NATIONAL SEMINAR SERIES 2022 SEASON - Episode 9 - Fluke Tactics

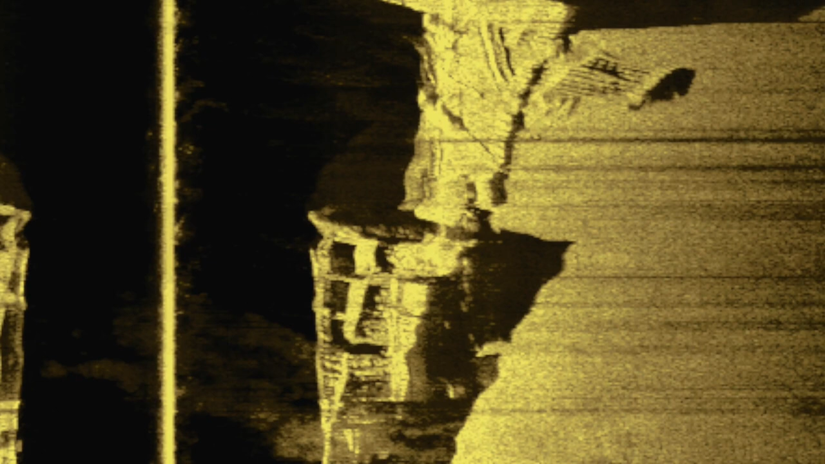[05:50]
franklin bridge rubble that was knocked down in philadelphia it's a very great bottom you lose a lot of
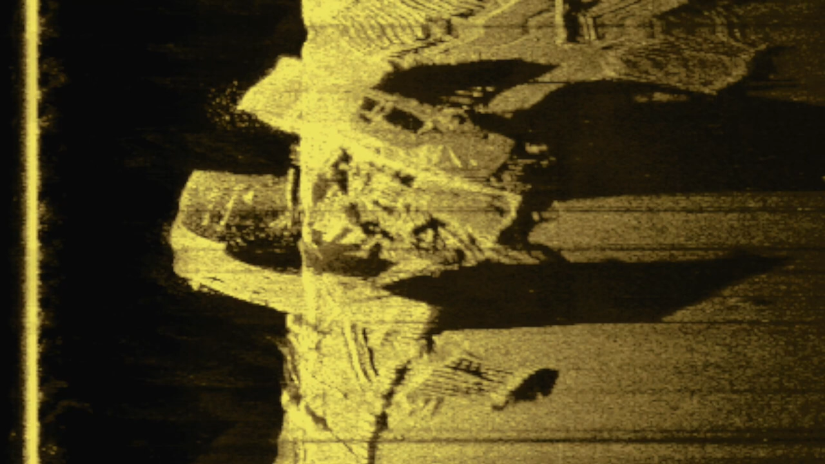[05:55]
rigs but it's really good for us we're in a big boat so we tend to go a lot faster than the back bay boats so we usually stem the current and back